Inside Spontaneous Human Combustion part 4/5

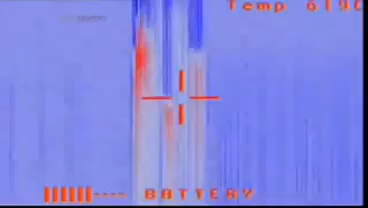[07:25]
Together with £10,000 worth of reinforced predator-style thermal imaging camera,
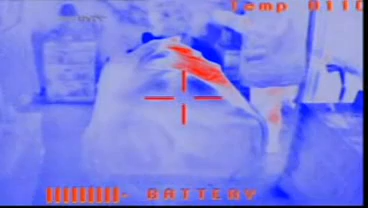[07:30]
we're making this the most photographed cremation in history. A little bit of white spirit to get things started,
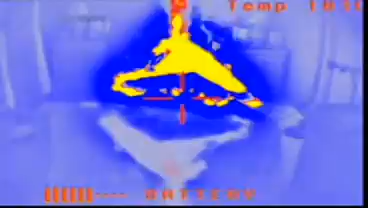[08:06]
But don't be deceived by the flames.
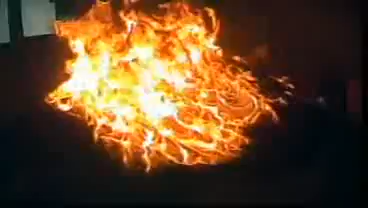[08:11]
It's not the size of your blaze. It's what you do with it that counts.
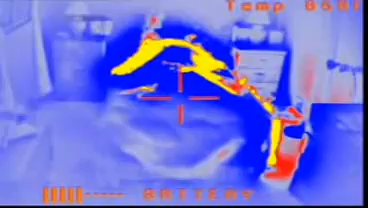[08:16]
And all we want our burning bed linen to do is begin melting our pig's fat.
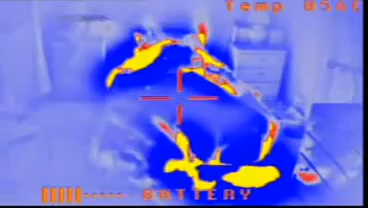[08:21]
What we have here are two sets of thermocouples, thermocouples basically being thermometers. But in this instance, they're actually inserted under the skin of the pig about two inches deep.
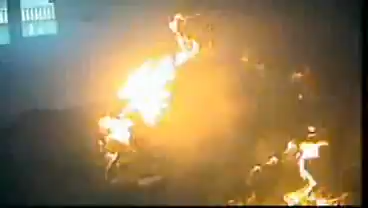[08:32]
And there are three of them, and they're measuring the rise in the pig's temperature. The other thermocouples are at one foot levels all the way up to the top of the building.
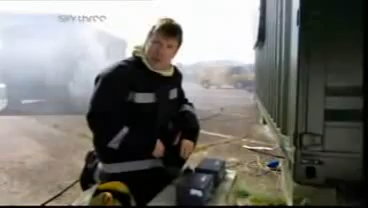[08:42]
And what's interesting is that the building started off incredibly hot, but now that has died down.
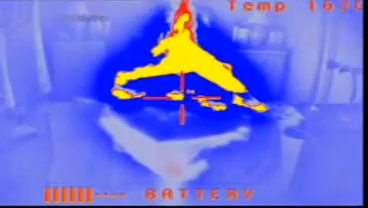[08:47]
But the pig, meanwhile, has gone the other way.
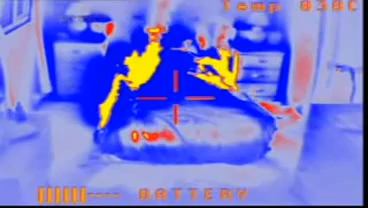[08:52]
And in fact, in the last few minutes, we've been getting a sound of sizzling and crackling coming from inside there, which sounds to me like burning bacon.